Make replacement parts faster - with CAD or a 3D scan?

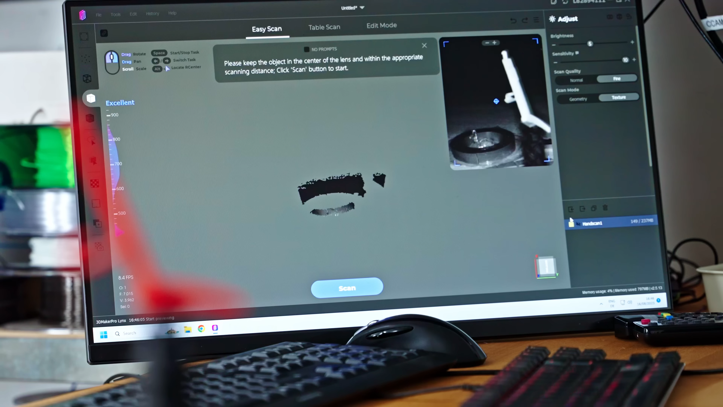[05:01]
it is not picking up the red part, you can see it's kind of overexposed,